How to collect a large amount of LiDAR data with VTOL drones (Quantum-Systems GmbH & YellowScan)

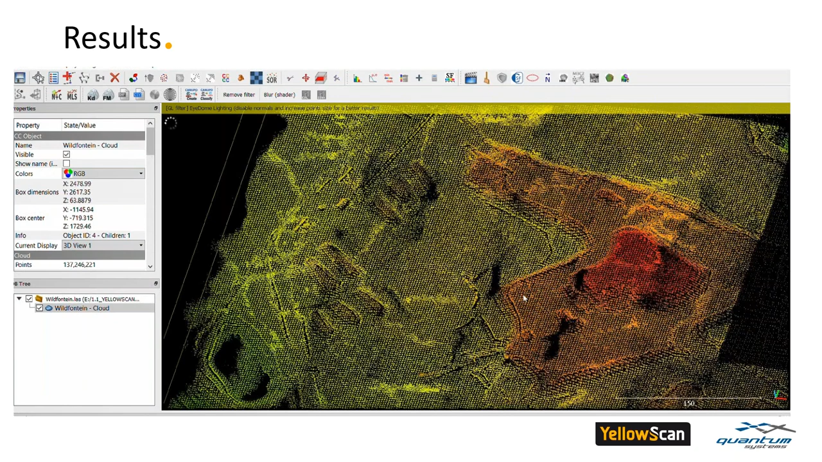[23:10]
cloud you just delimit the area you need and you can make all your
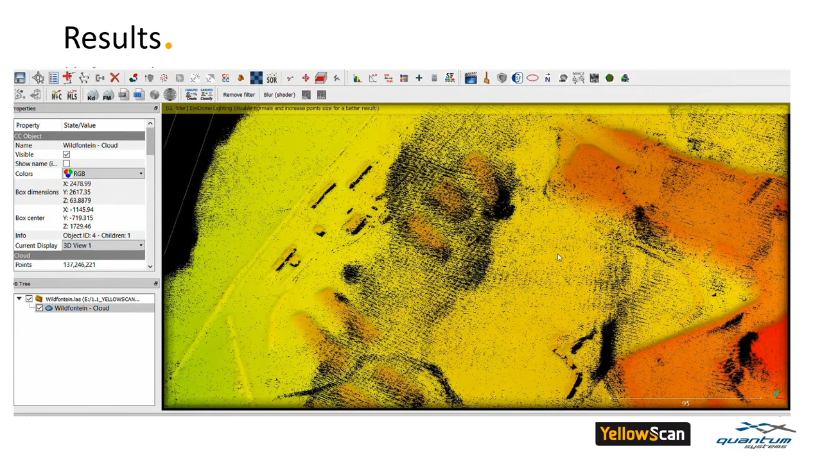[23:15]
stockpile calculation and evolution
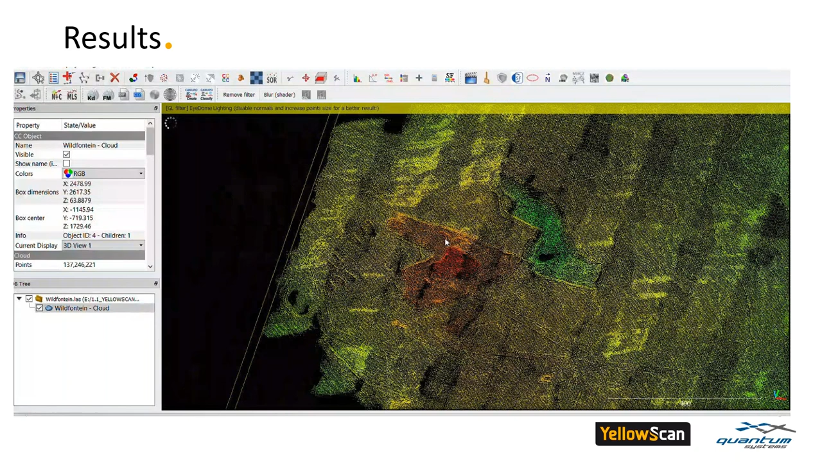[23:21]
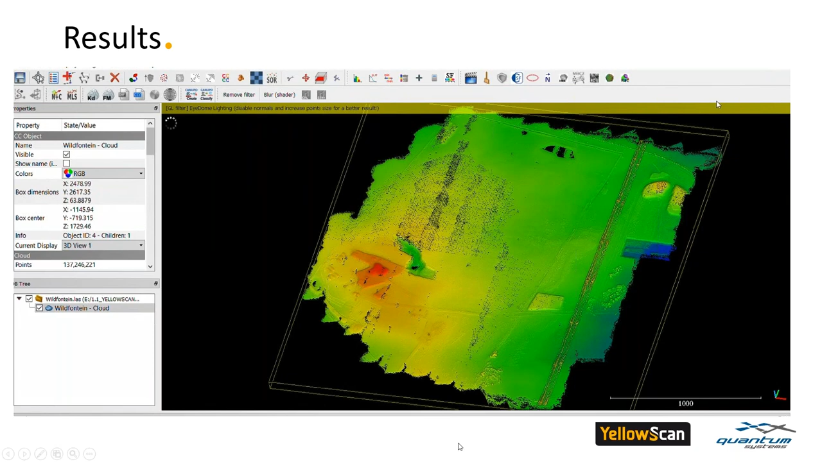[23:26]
okay um just some zoom on some small details we have here a dozer
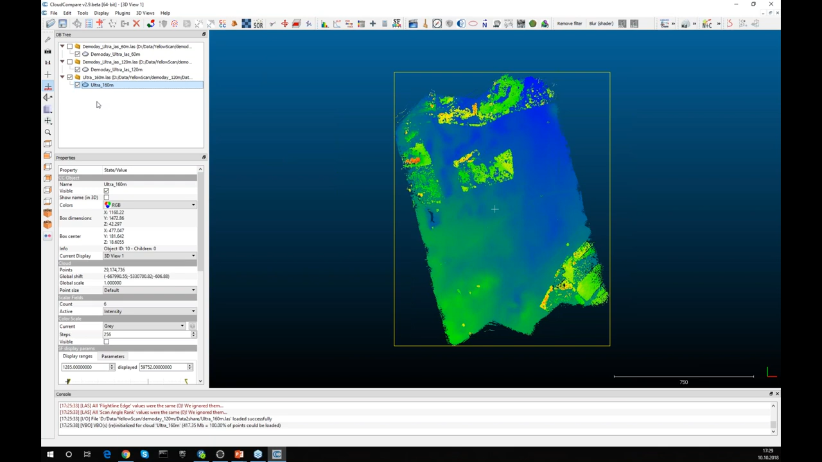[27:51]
compare and i'd like to show you three missions from this year we captured data from three different altitudes as you can see here there's one flight at 160 meter above ground so this is a couple of runs in 160 meters above ground
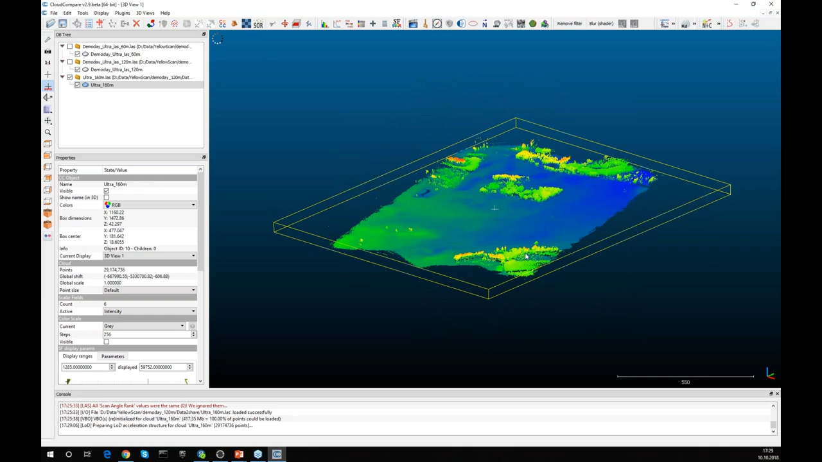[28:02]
and as you can see there are no dropouts in the area the endless agricultural fields which are without vegetation for this moment it's just in spring before um before we can see the the wheat coming out of the ground we can see single trees standing here on the field and we can see the forest and we can see a lot of ground points in the forest even from 160 meters
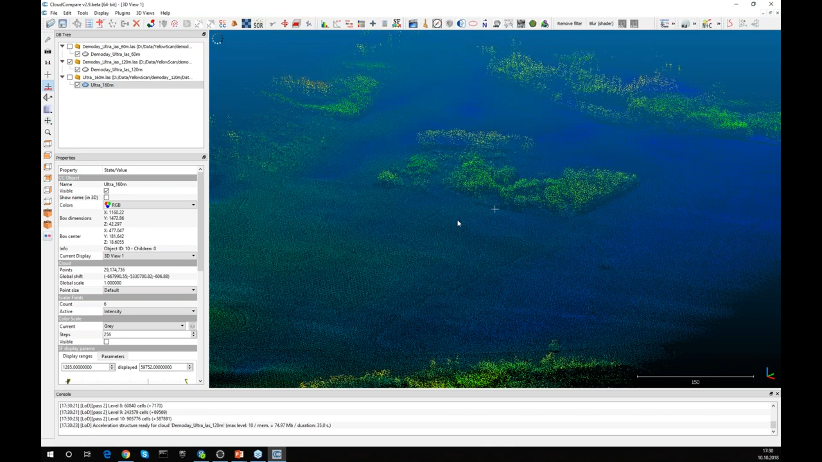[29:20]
will show you another data set from 60 meters above ground ground and you will see some cables some kind of power lines but these are telephone wires which are only three meters above ground this is a very small
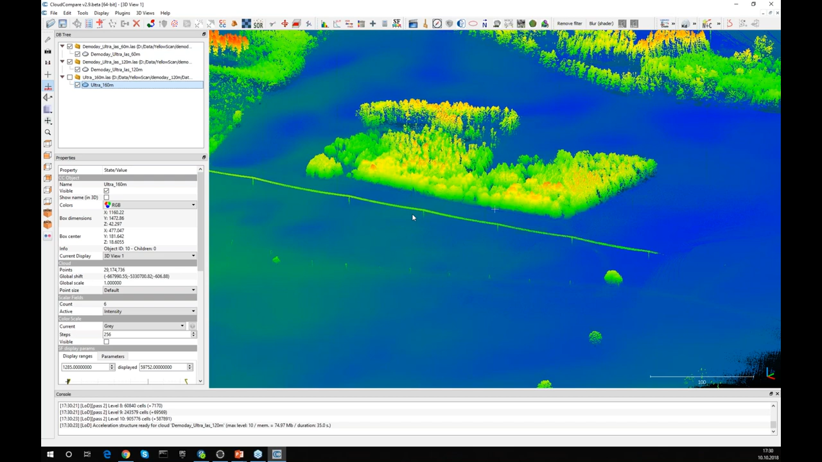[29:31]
telephone wire at the wooden poles and we can see that we got clearly got all the all the free wires from 60 meters
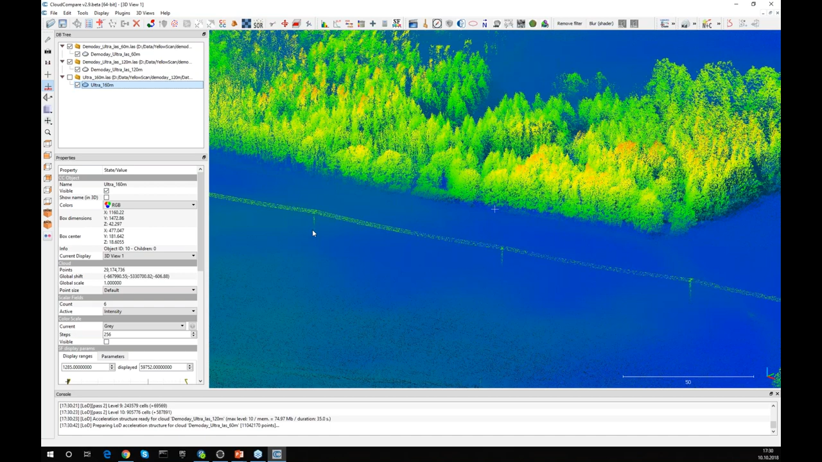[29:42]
above ground that means we are still more than 55 meters above the small and thin wires and we got a very highly accurate and dense point cloud
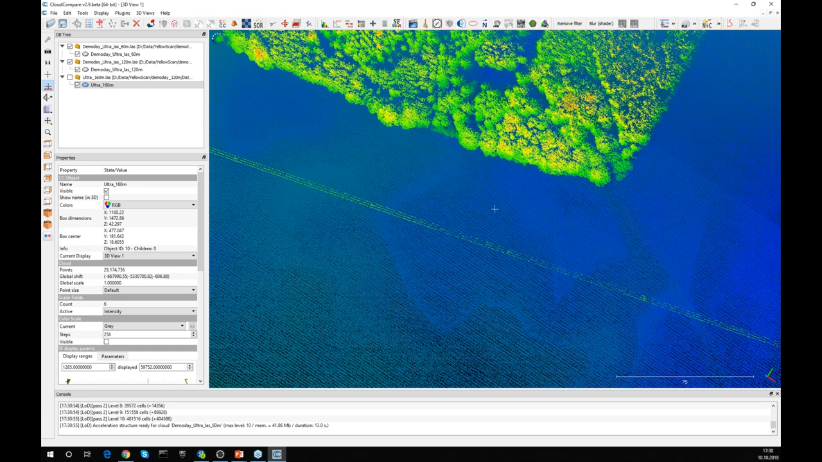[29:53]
on the forest and on the on the single on the single solitaire trees so again if we watch this this tree here at
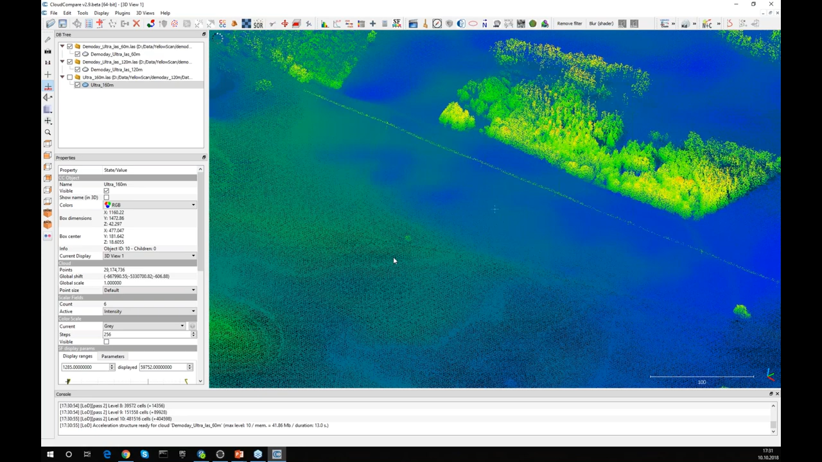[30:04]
60 meters i just let it activate and i maybe i give him a little a little
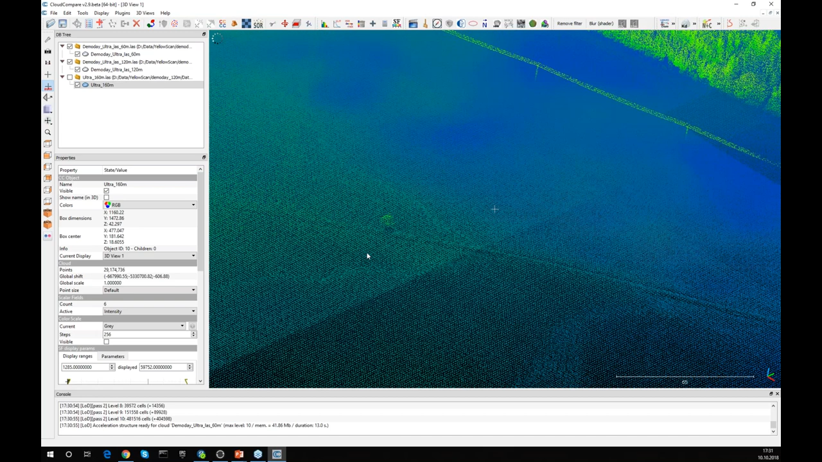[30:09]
item lightning so we can see a little bit clearer now i activate the i deactivate the 120 meters this is 60 meters
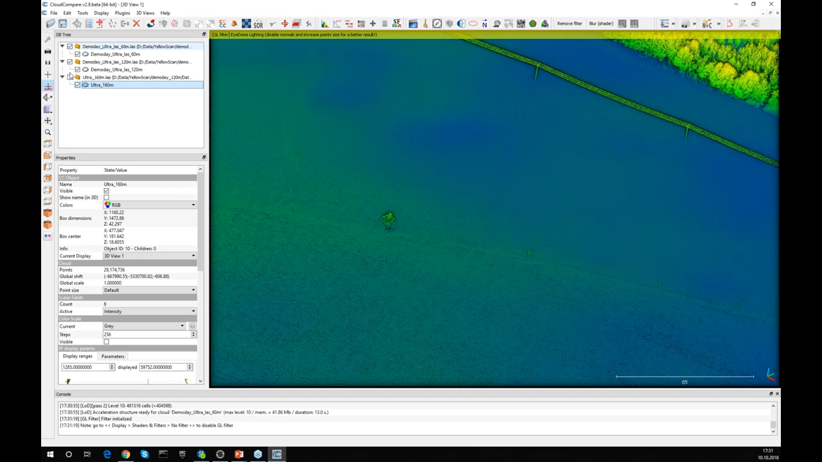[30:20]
this is 120 meters and now i will activate a one the 160 meters this is 160 and this tree seems to disappear
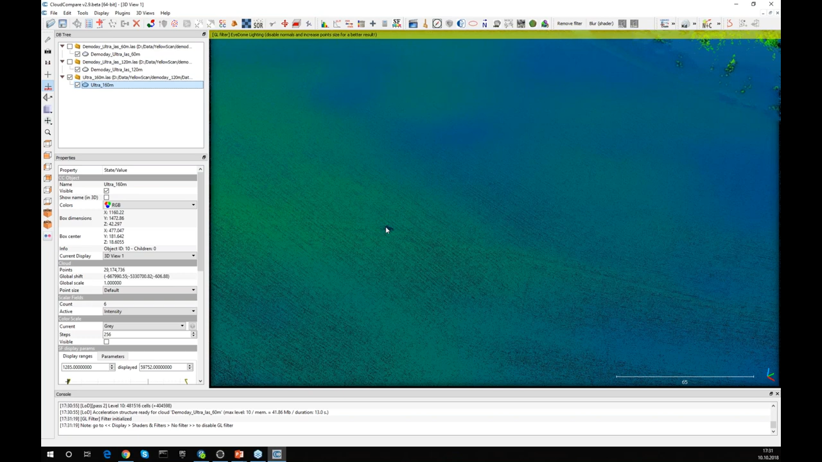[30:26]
because there are not enough points hitting the tree at 20 meters per second but